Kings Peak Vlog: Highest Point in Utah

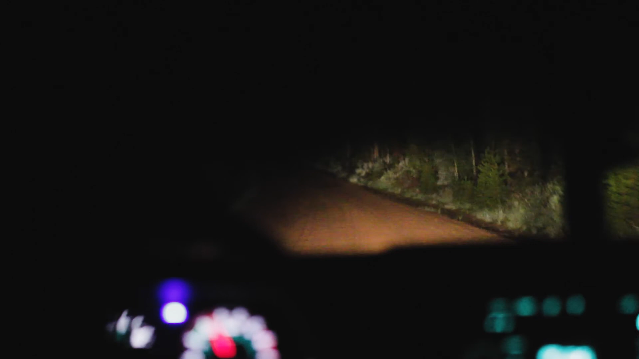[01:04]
It is 11.44, my friend. Jesus Christ. Yeah, Marco's driving is a little sketchy right now because he can't see.